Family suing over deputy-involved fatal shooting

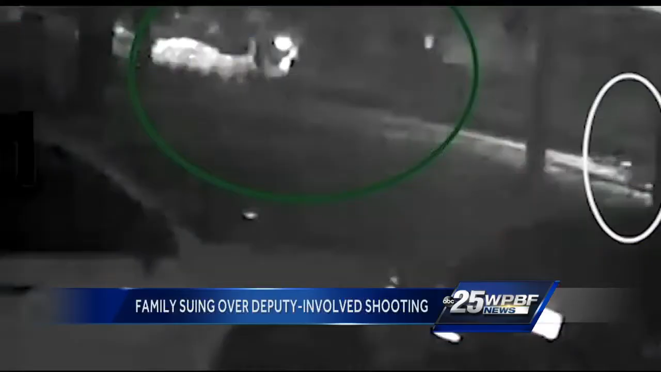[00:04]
Back in February, WPBF 25 News exclusively obtained surveillance video that appears to show Whitten gets shot in the back as he runs from deputies.
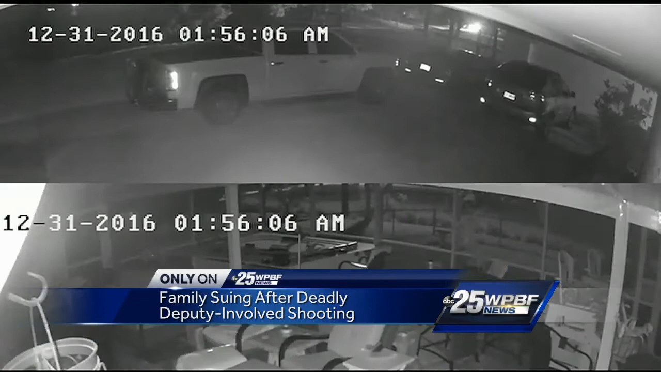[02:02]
Video from a neighbor's security camera captured what happened December 31, 2016, the night of the shooting. When someone who's in a state of emotional crisis sees flashlights, you know, blinding you,
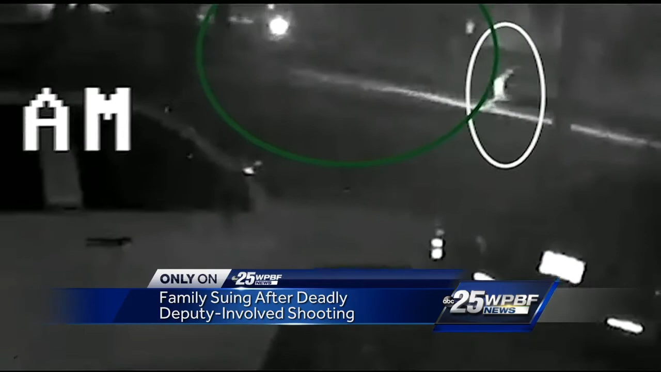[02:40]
He falls a third time. Then a deputy fires his weapon, hitting Whitten, and he goes down. Ricky is running away from them, and he's shot in the back. And why do we know that? It's because after he's hit, he falls forward, and then he gets up, and he continues to run away from them.